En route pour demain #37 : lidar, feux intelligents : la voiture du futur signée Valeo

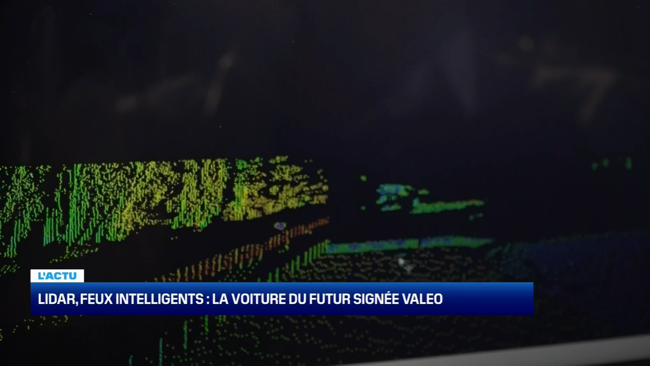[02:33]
Donc, un nuage de points très poussé pour vraiment observer l'environnement finement et aller sur des performances autonomes assez poussées. On en parle avec Antoine Laffey, directeur innovation voiture autonome chez Valeo.
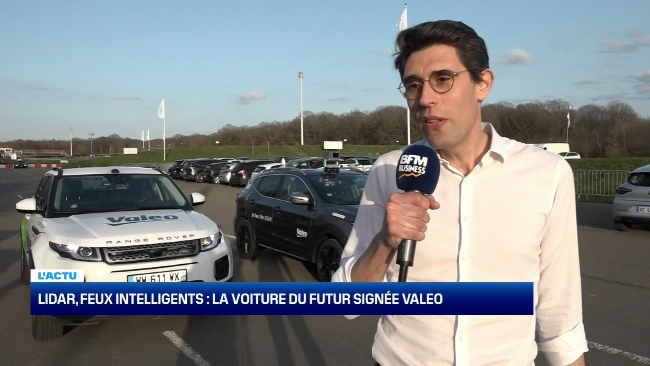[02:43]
Donc, ce lidar de troisième génération augmente par 40 le nombre de points. Donc, on passe de 250 000 points par seconde à 10 millions de points par seconde, ce qui permet de prendre des décisions beaucoup plus vite et d'avoir une meilleure résolution.
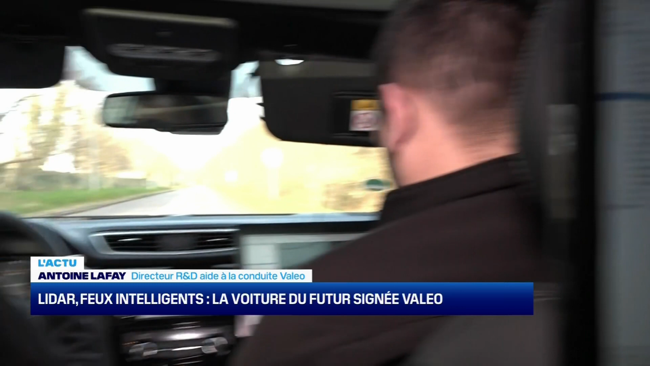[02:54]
Et donc, au final,
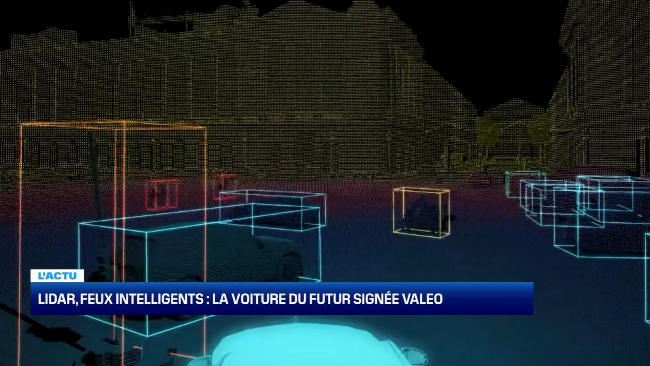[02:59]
avec le lidar de deuxième génération, on était sur des fonctions d'autonomie jusqu'à 60 km heure.